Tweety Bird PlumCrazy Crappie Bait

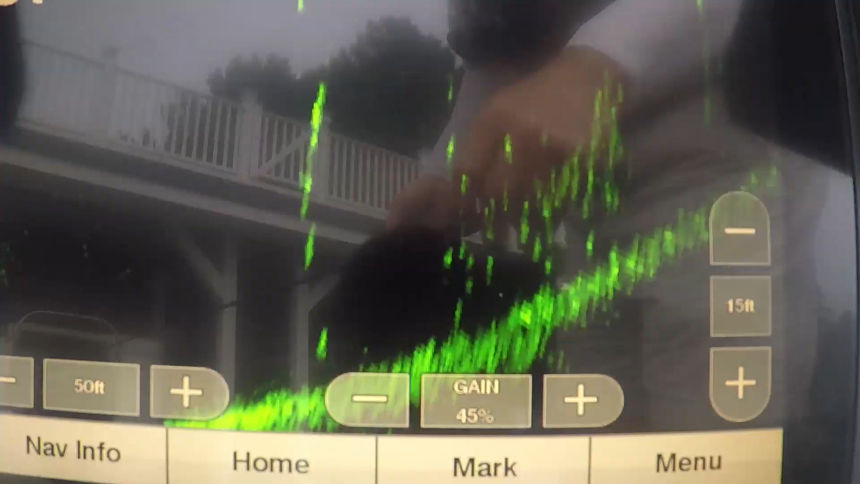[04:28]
All right, let's see if we can see the fish move when the bacon's back there.
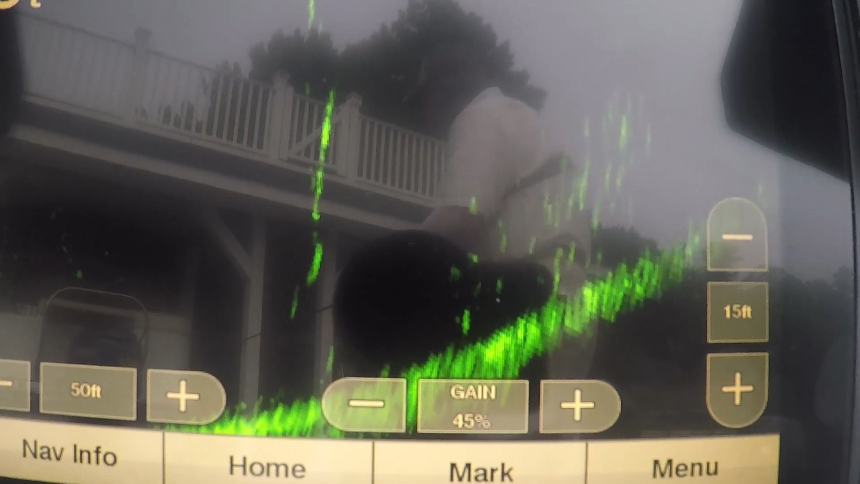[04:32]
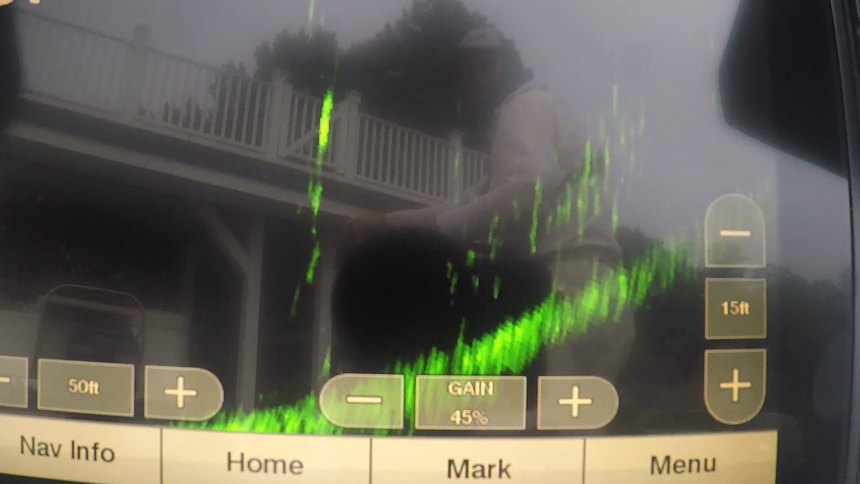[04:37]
I watched the fish, see the fish moving right there?
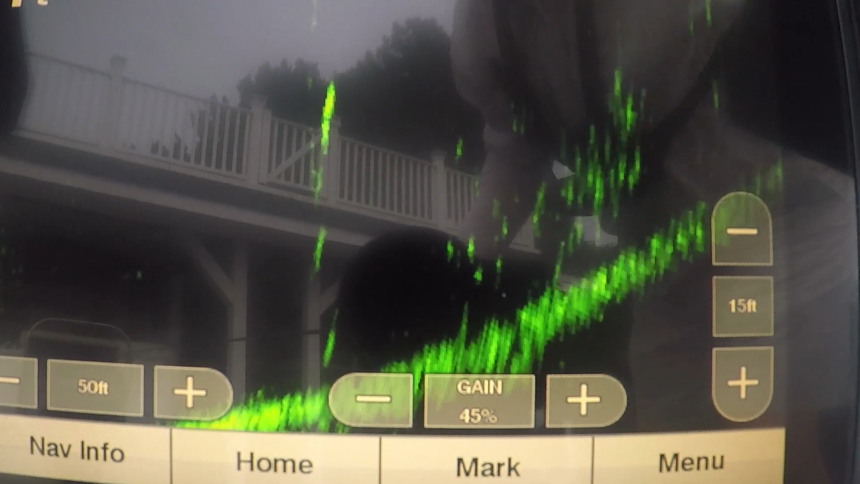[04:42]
They see my bait. That's how I know I got it back or close to them.
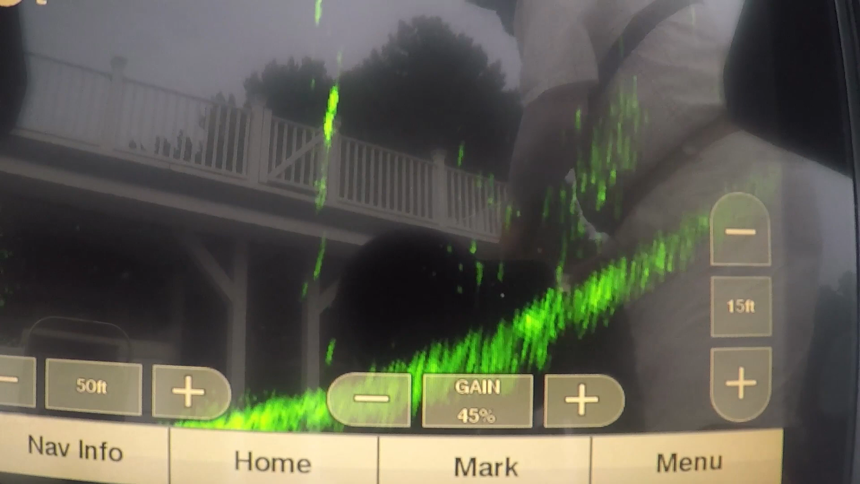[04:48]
All right, one of them's coming out of there. You can see them coming.
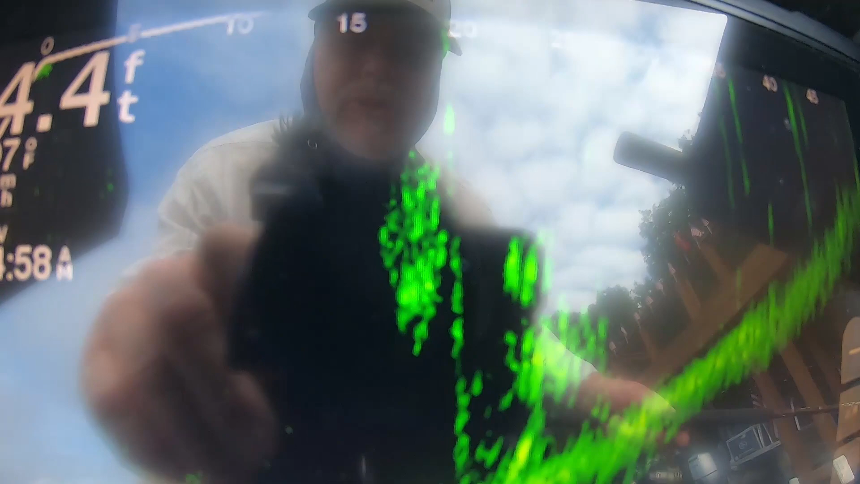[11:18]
It's cool of shad coming in there. Let's see what happens. Oh, they've seen them.
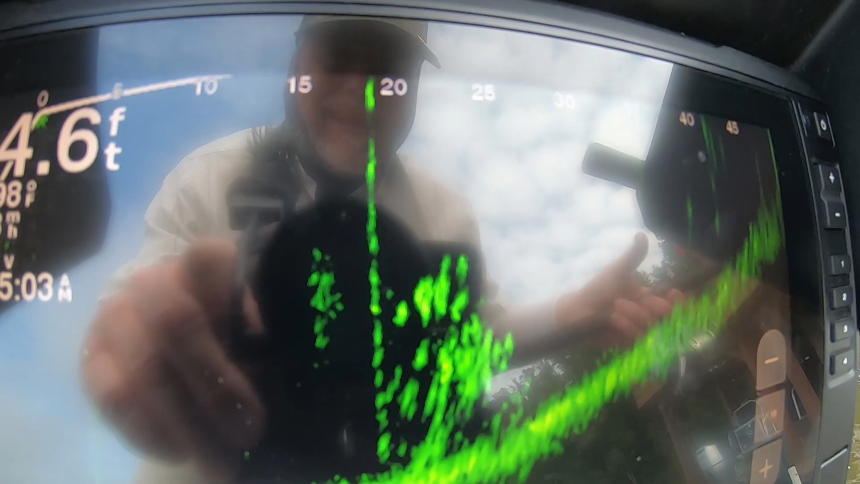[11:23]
They took off the other way, didn't they?
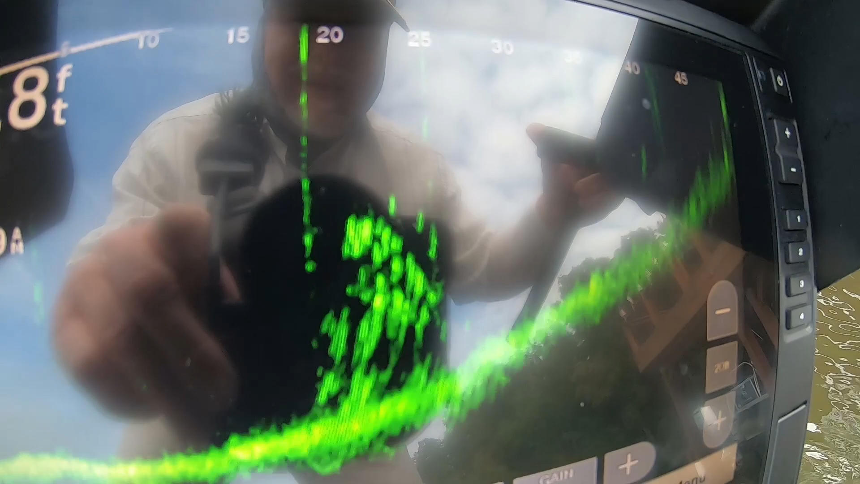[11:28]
All right, shad disappeared. Where'd they go? Shad took off a different... They've seen those fish. They took off a different direction, didn't they?
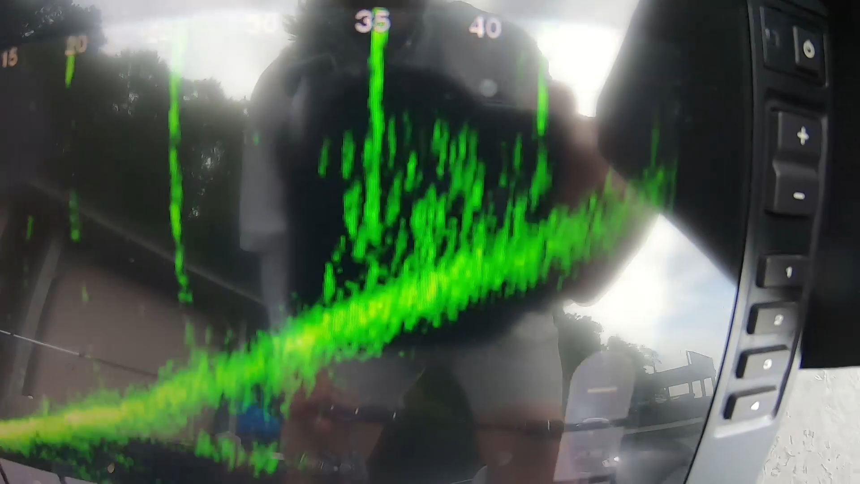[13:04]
All right? 35 feet. Front of the dock here is 18 feet. That's where they're at.
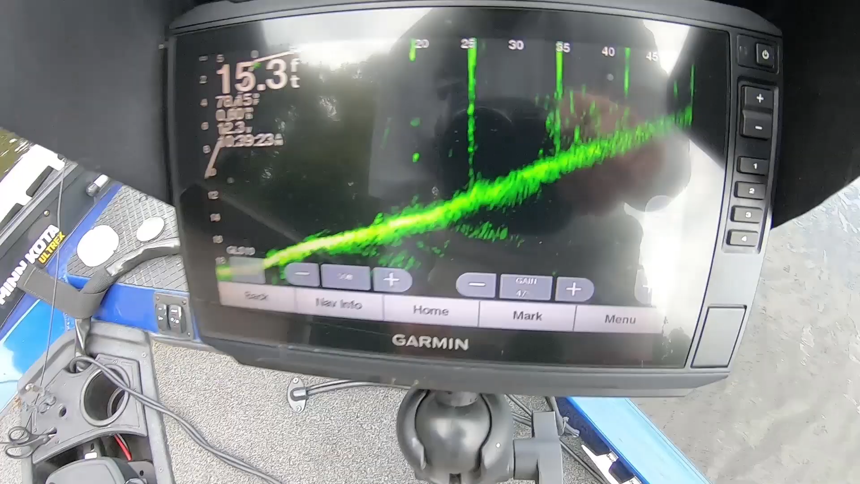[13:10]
So, I've got to skip it 14, 15 feet before they'll hit it. So, I put some way on back. And I had fish here before, guys.